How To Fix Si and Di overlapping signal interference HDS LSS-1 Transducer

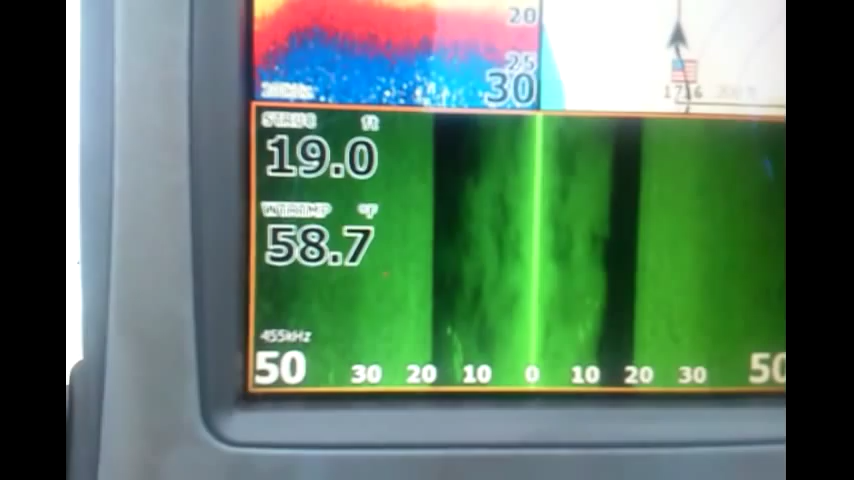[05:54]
that's what we're looking like now notice the edges right here don't have the three lines
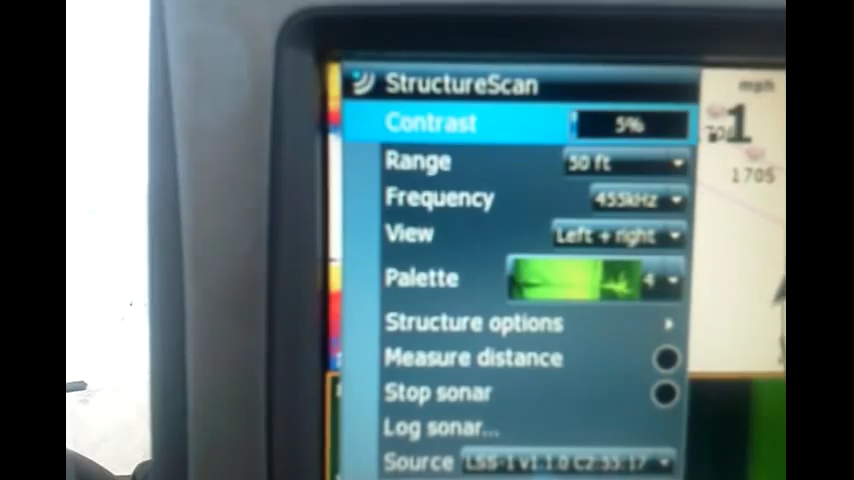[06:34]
and I had to bump it way down to five percent and I also had to go over
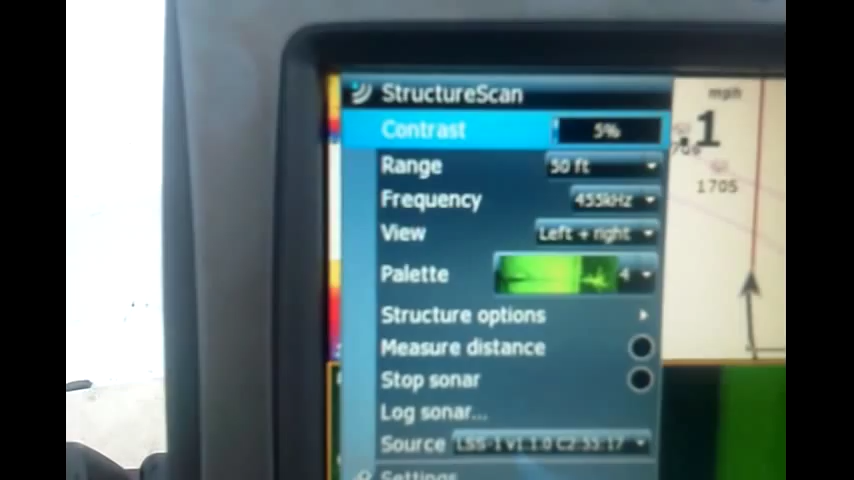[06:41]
to the downshot settings and run it really low it still somehow
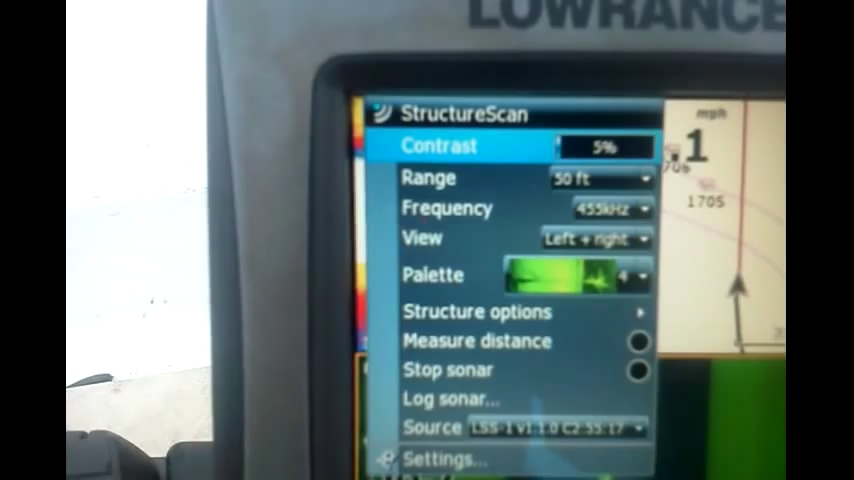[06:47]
uh gets a signal there's not much change
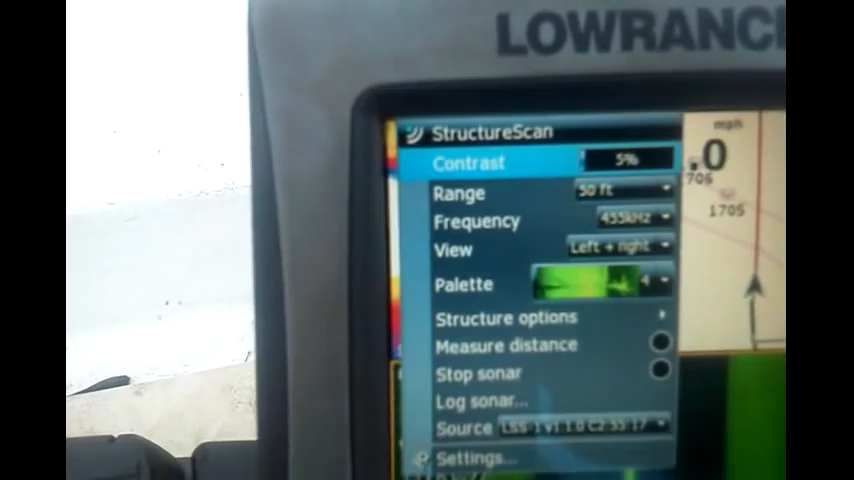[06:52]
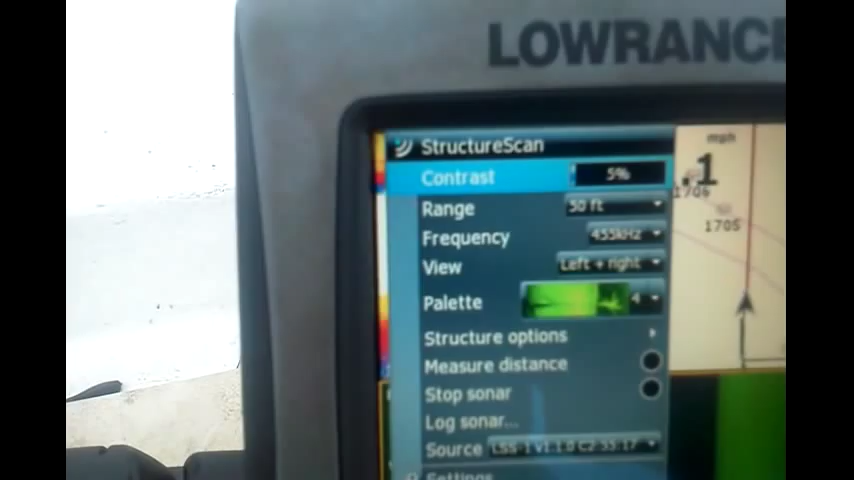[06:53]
when I turn it off but it physically will turn off now
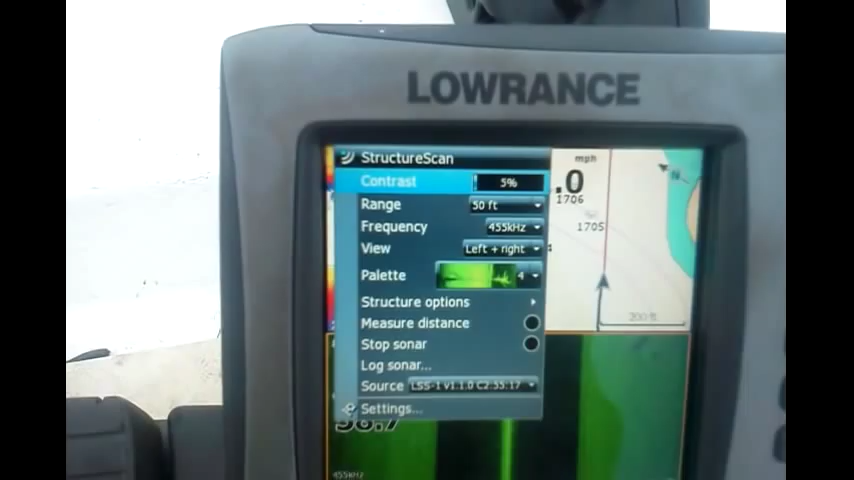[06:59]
and that's how I've done it on the second graph
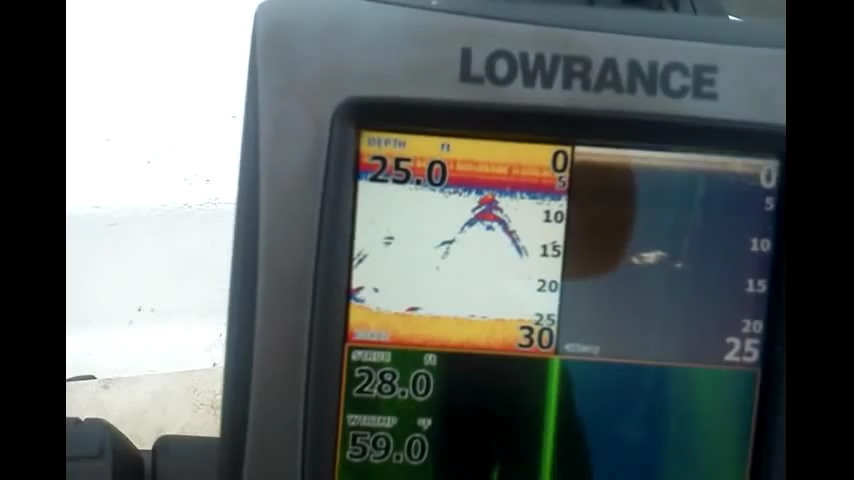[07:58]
On screen: depth 25.0 ft
deeper water than what I've got the graph set at I actually don't care what's on bottom
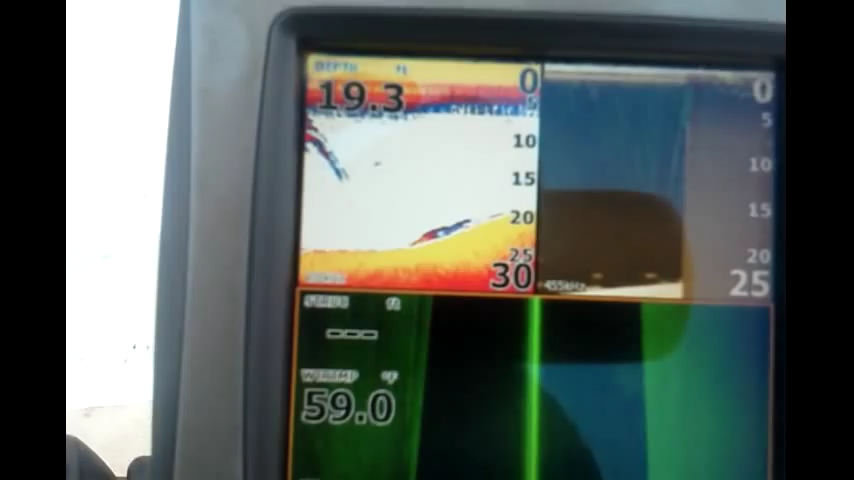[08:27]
and that's what happens when you shut it down
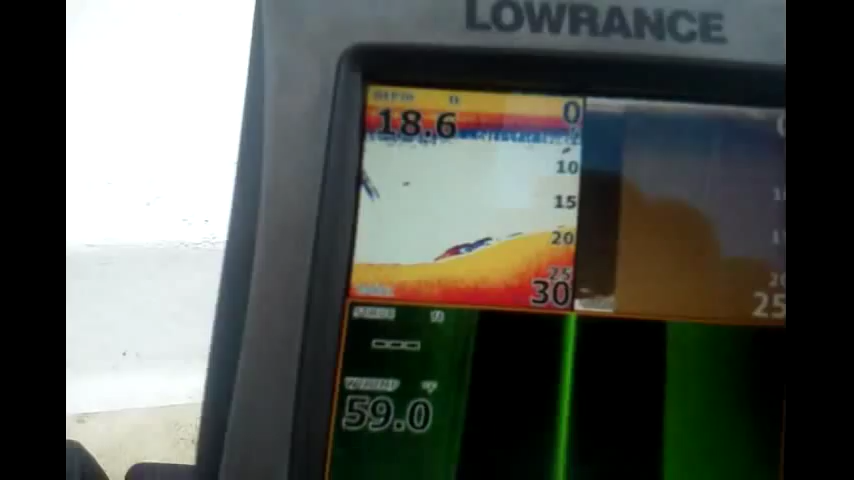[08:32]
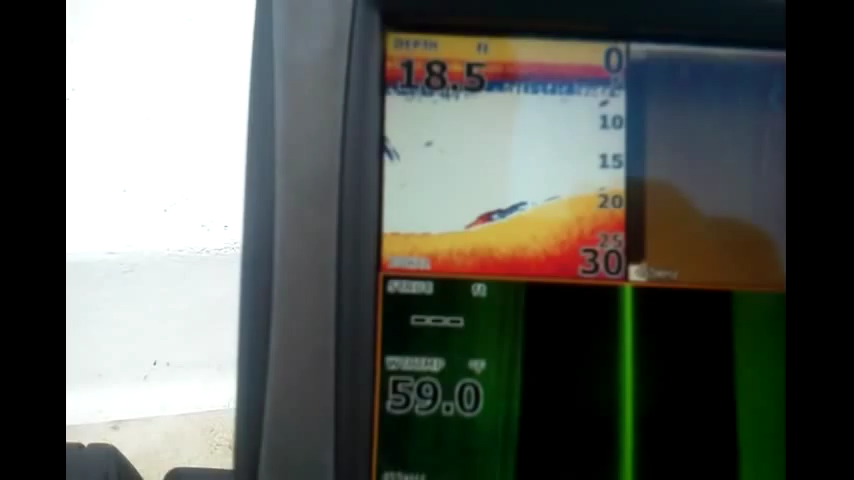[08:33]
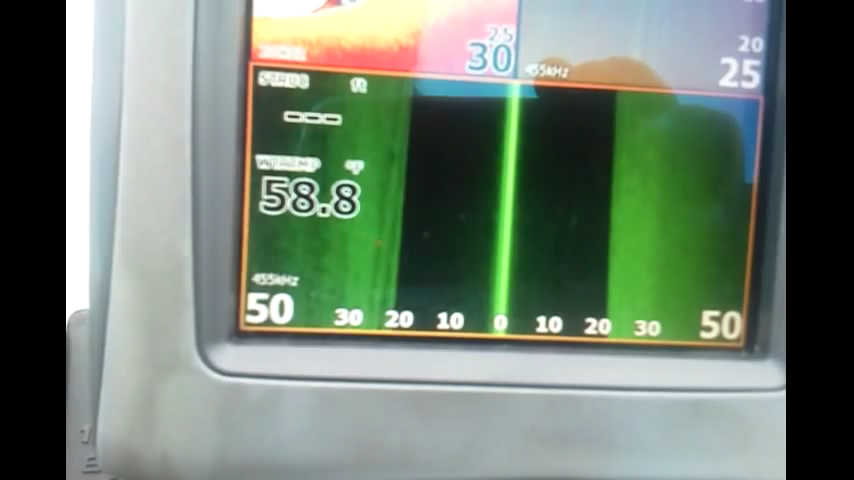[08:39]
when I start losing those lines on the sides I'll start losing them
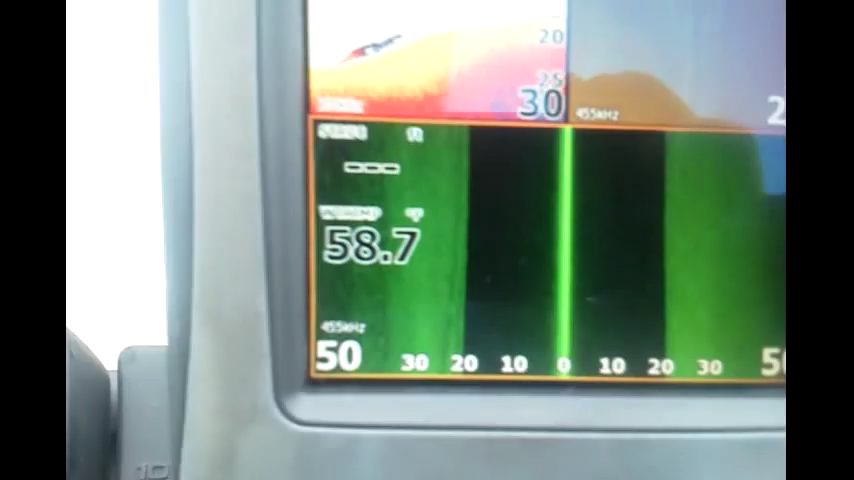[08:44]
there's a lot of problem with the lawrence
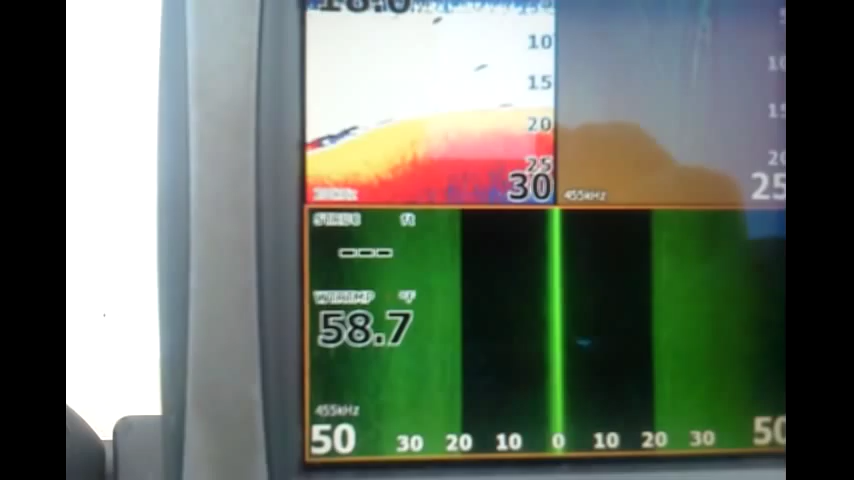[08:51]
it appears this it just lays way too much power I've had to really really back off to be able to see it actually sees a little bit better when I get down
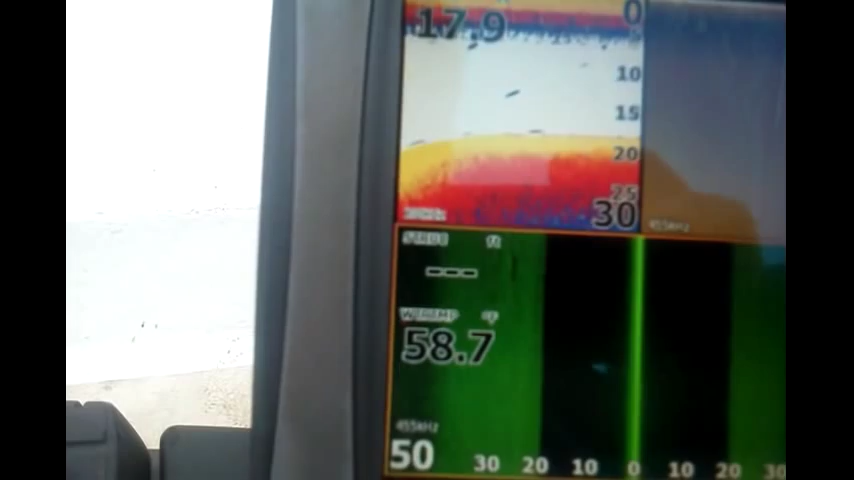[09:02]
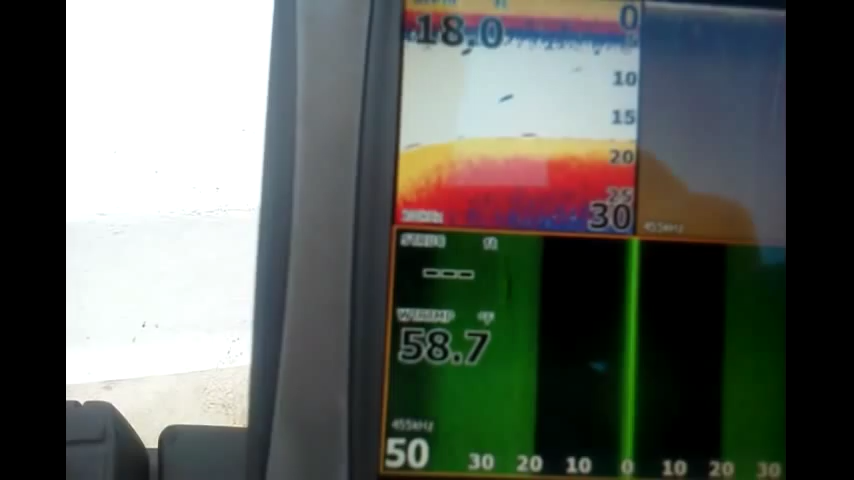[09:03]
when I get down to around three percent
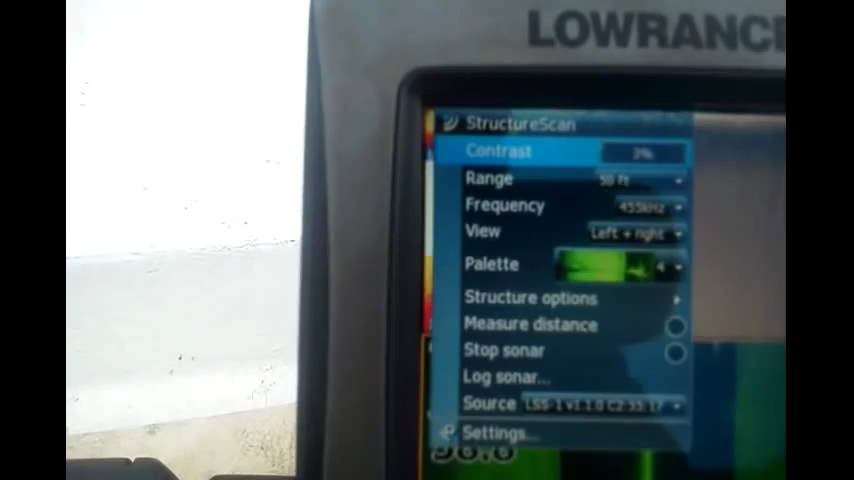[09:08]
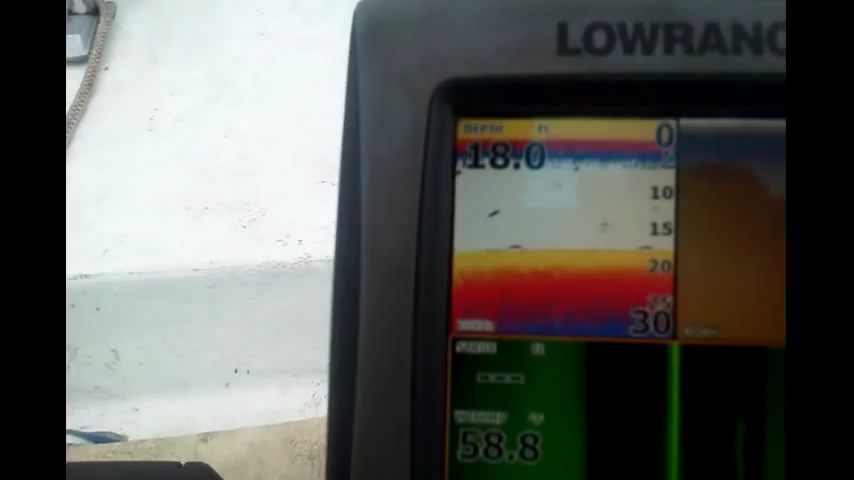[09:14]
I can see uh bait fish on the sides a lot better you got to remember this ain't but a little though a little old five inch display an hds5 this is old school this is when it first came out I've also got the old lss1 package on it but it appears to be doing pretty well now I feel more confident with it shut down I really didn't want to run tape
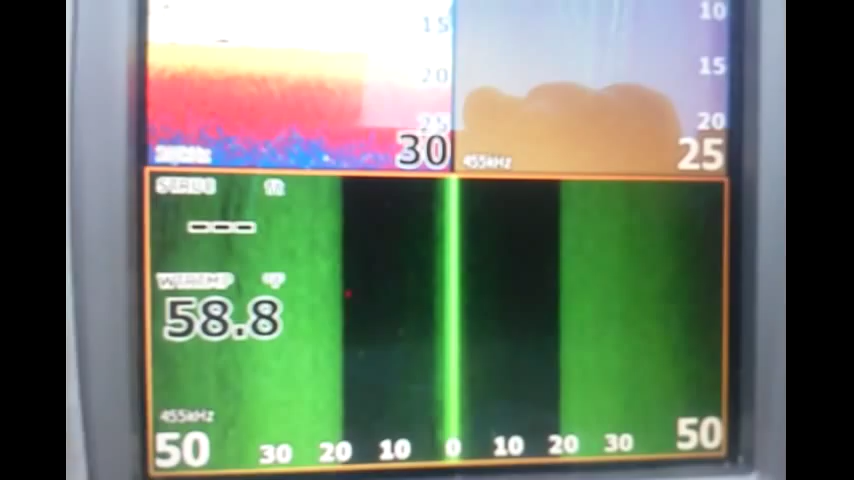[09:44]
over the transducer and not have the ability for downshot by doing it this way flip the switch